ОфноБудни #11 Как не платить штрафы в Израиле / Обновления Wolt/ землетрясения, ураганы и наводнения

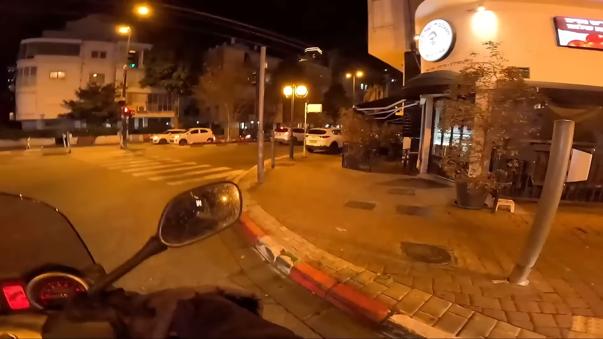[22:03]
Смотрите, ребят, видите, там за кустами уже какого-то шалеха за поворотом приняли.
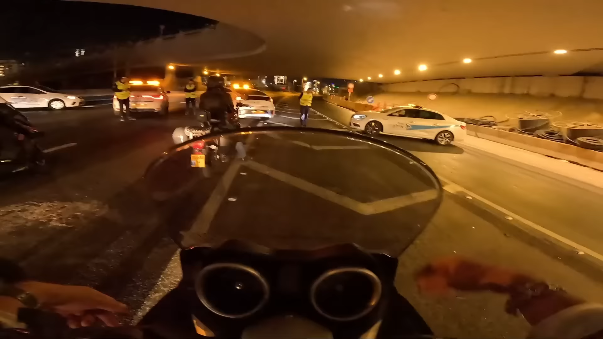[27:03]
Где-то там далеко ремонтируют дорогу, что-то происходит, и они вот так оттянули поток. Стоят, никого не пропускают, буквально там 15-20 минут. Там залатают дорогу и всех пустят. И вот такая пробка сейчас. Лютая.